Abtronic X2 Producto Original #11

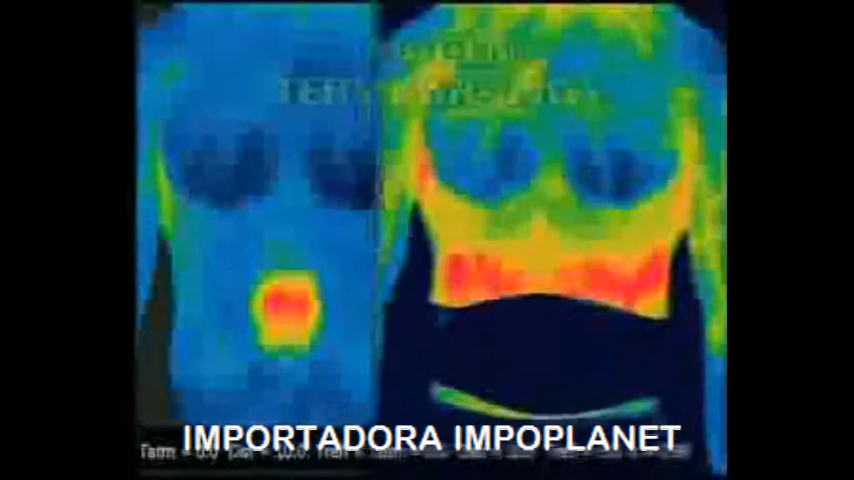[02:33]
Miren, la imagen termográfica prueba que el Abtronic en verdad genera estimulación muscular superior en comparación con el ejercicio tradicional.